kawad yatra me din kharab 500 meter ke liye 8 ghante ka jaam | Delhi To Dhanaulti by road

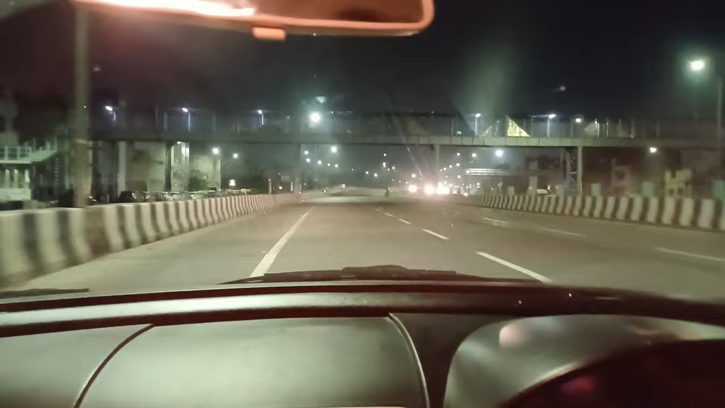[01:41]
सो गाइज, अभी मैं हूँ अक्षरधाम के आसपास एंड ये है दिल्ली मेरठ एक्सप्रेसवे। बट गाइज, रिस्क तो है थोड़ा बहुत। उत्तराखंड मतलब हम जा रहे हैं और वहाँ पे हाई अलर्ट भी है हैवी मतलब रेनफॉल के लिए, बट हम तो बंदे ही रिस्के हैं। सो गाइज, हम निकल तो गए हैं लेकिन रात को
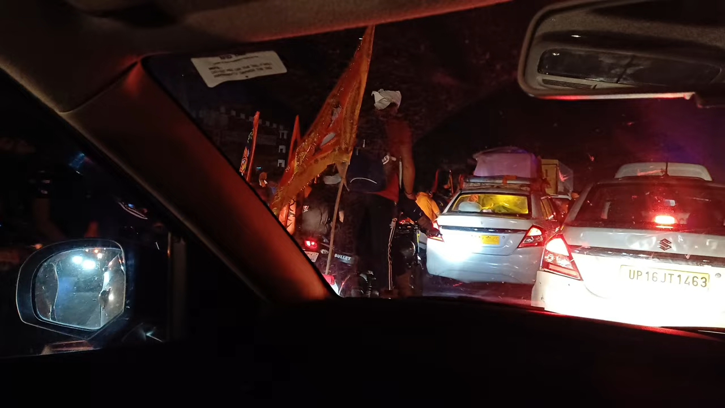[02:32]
सो गाइज, ऑलमोस्ट रात के 3:30 बज चुके हैं, सुबह आई मीन सुबह के। एंड मुझे लगता नहीं है कावड़ वाले आज ज्यादा जल्दी पहुंचने देंगे हमको सुबह तक।
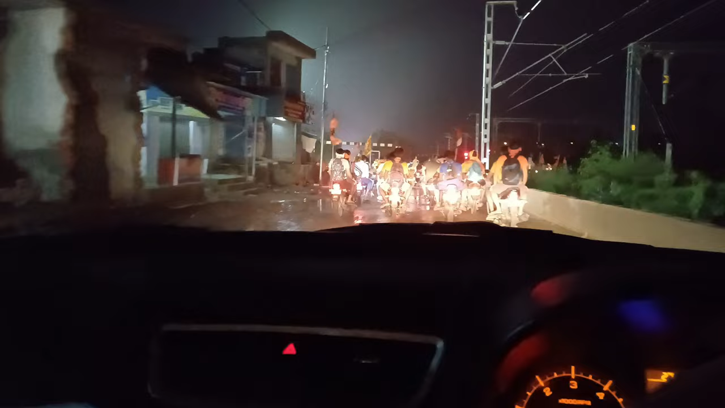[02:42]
सो गाइज, अभी काफ़ी हैवी ट्रैफिक लगा हुआ है मेन हाईवे पे हमारे, एंड हमारा रूट डाइवर्ट कर दिया है पुलिस वालों ने।
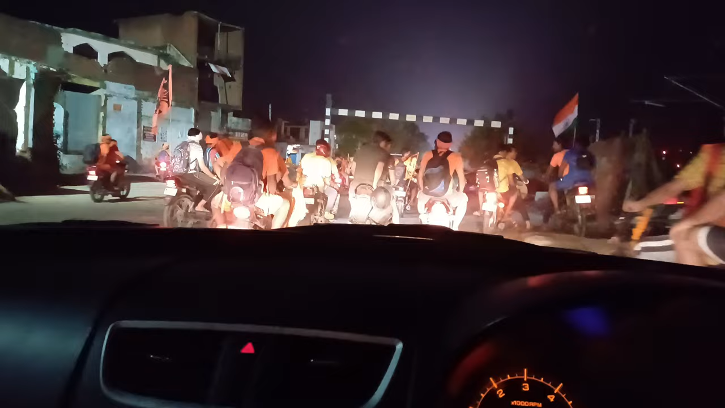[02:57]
तो हम पता नहीं यूपी की किन किन गलियों से निकल रहे हैं।
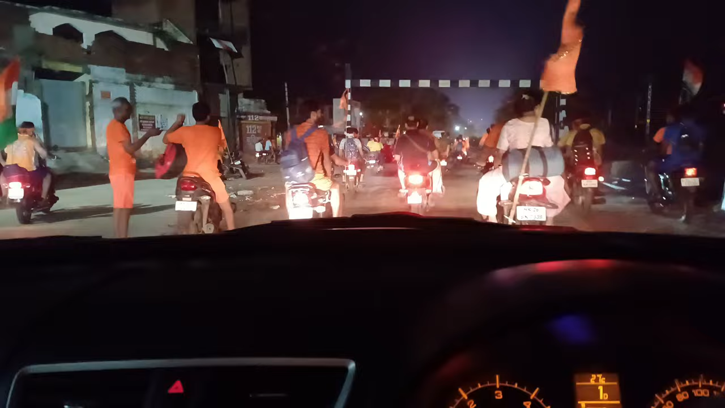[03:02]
और ये हमारे हैवी ड्राइवर्स को देख लो आप बगल में।
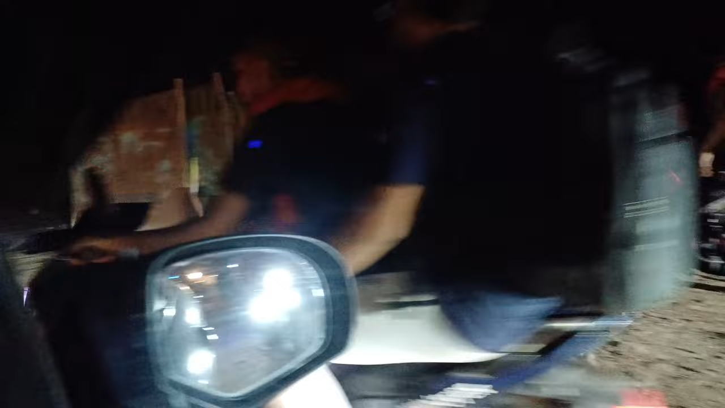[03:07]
तो गाइज,
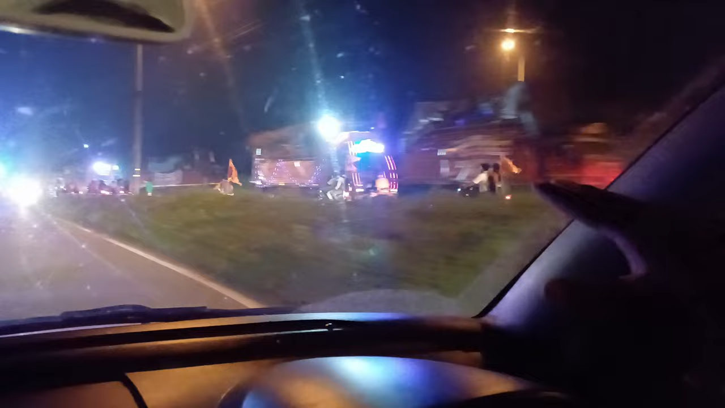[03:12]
आप सामने देख सकते हैं मेन हाईवे है सामने और भर भर के जाम लगा हुआ है यहाँ पे, तो हमें मतलब ये साइड वाला रास्ता अपनाया और आगे निकल गए।